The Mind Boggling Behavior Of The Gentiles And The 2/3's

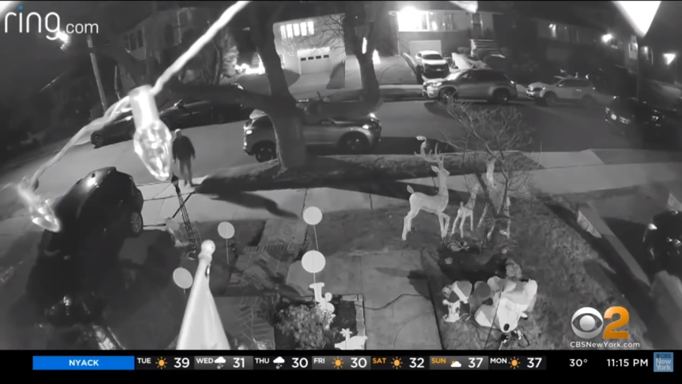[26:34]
Then he comes back again an hour later, cuts the nutcracker from their front porch and carries that away too.